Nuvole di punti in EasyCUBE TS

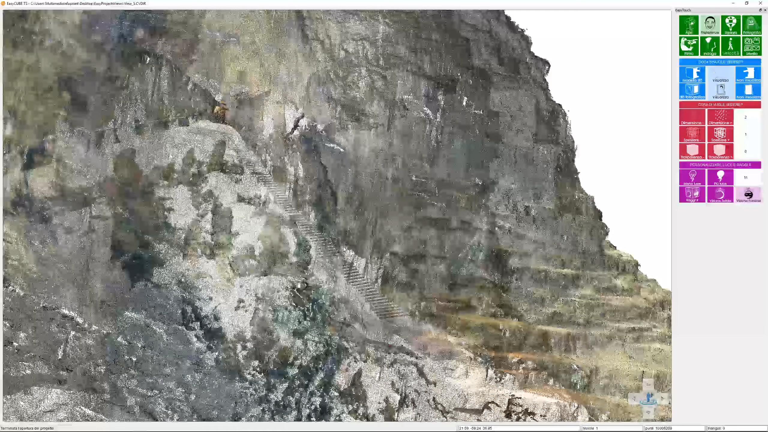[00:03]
in questo video andiamo a vedere come importare una nuvola di punti all'interno di
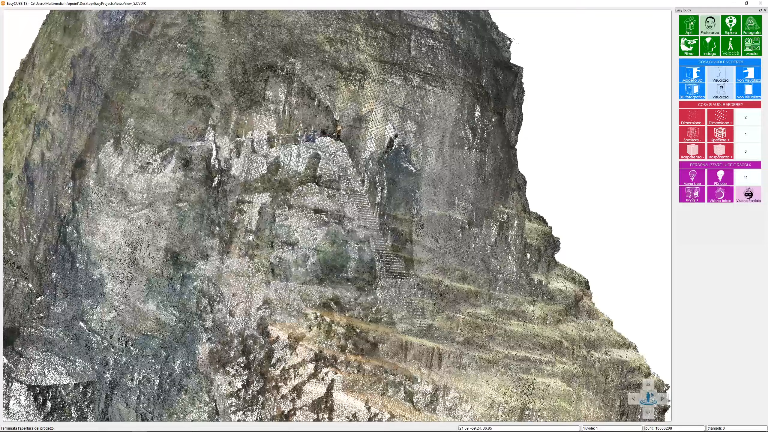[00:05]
3D Utilities in modo tale da poter realizzare in seguito video e immagini a seconda di quello che abbiamo bisogno di realizzare
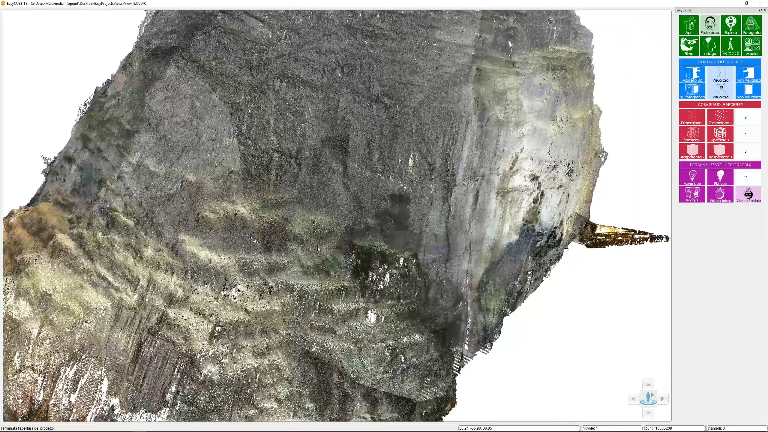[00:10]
Allora, per poter importare una nuvola di punti all'interno di EasyCube TS dobbiamo innanzitutto andare su Autodesk Reca
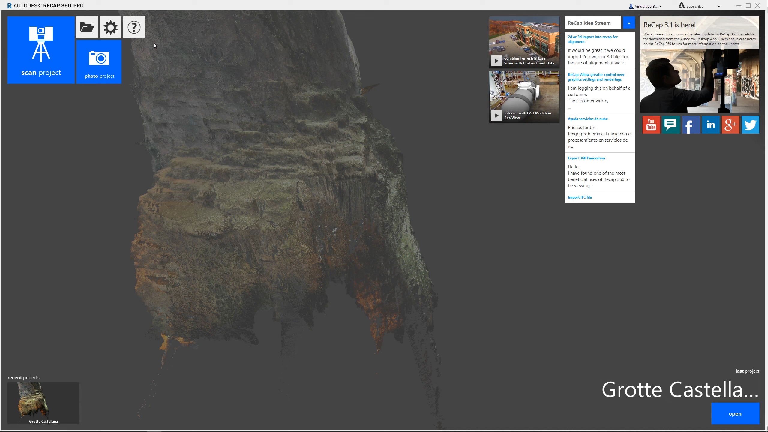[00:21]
che useremo per aprire la nuvola quindi vado su apri
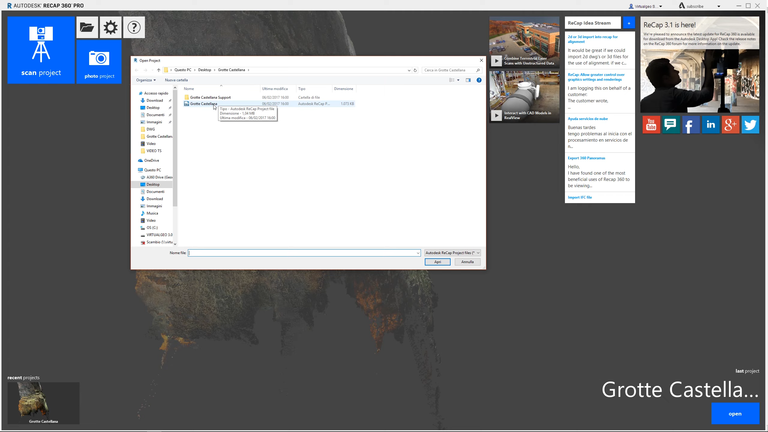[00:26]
scelgo il progetto che voglio aprire una volta che ho aperto il progetto mi basterà andare su in questo caso farò una coppia e chiamarlo ad esempio Tutorial
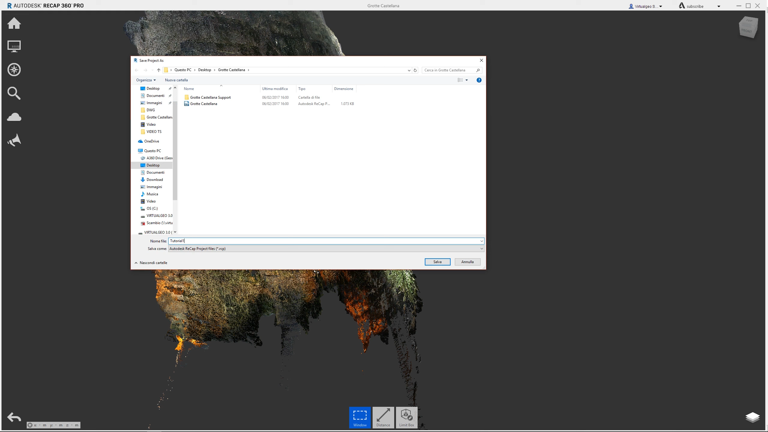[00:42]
e salviamo ok, il file è stato creato quindi dopo
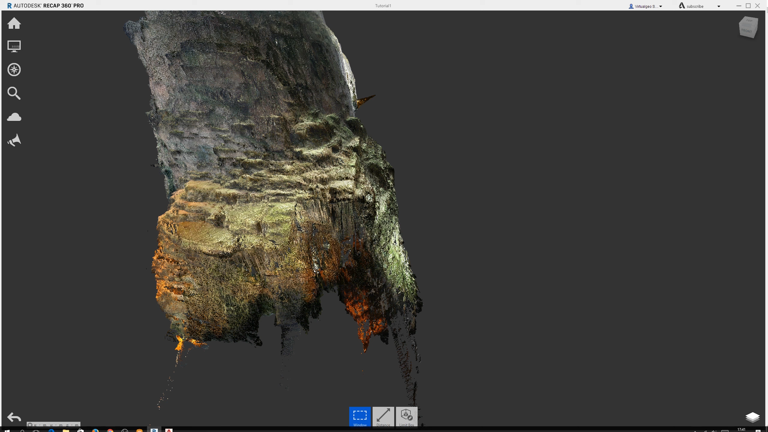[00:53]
aver eseguito questa semplice operazione andiamo a far partire 3D Utilities e una volta che ho aperto 3D Utilities mi basterà andare su
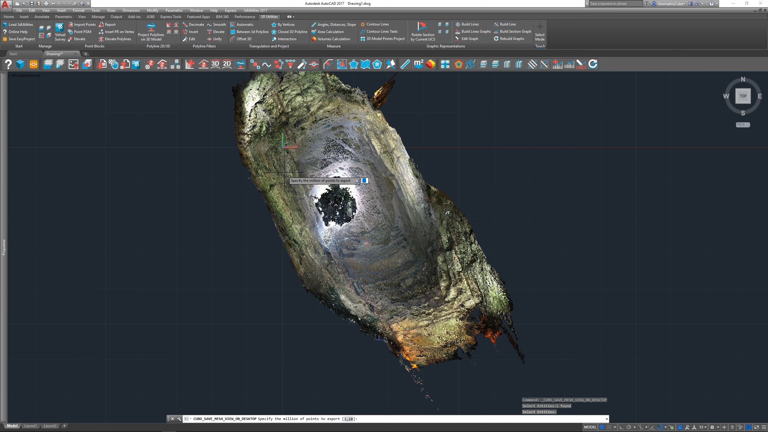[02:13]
a seconda della complessità della nuvola ovviamente ci vorrà un attimo per l'esportazione l'esportazione è avvenuta
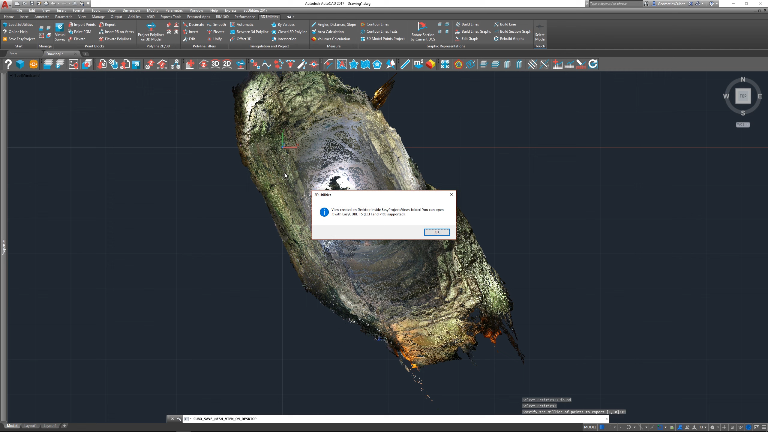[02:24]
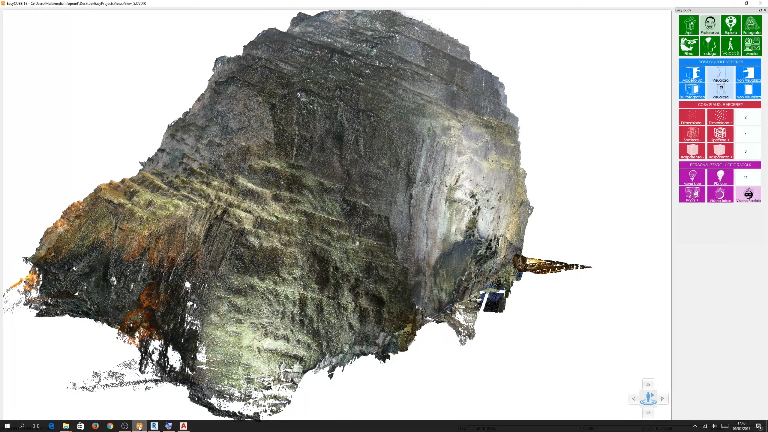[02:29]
adesso basta andare su EasyCube TS ed andare ad aprire l'ultima esportazione
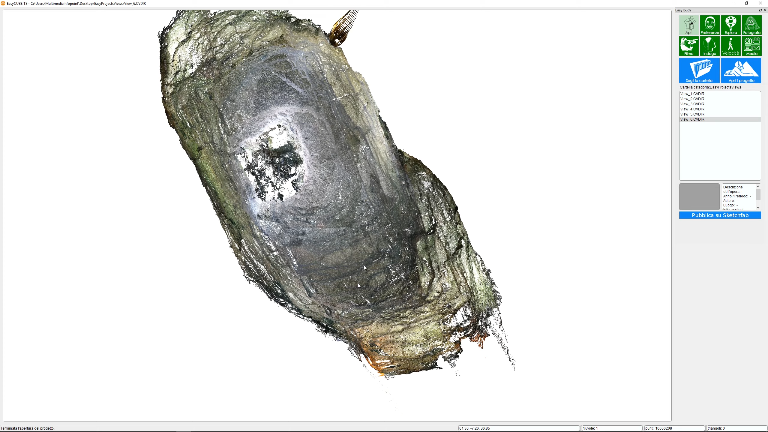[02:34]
adesso che ho aperto la nuvola di punti all'interno di EasyCube TS posso andare a modificare ovviamente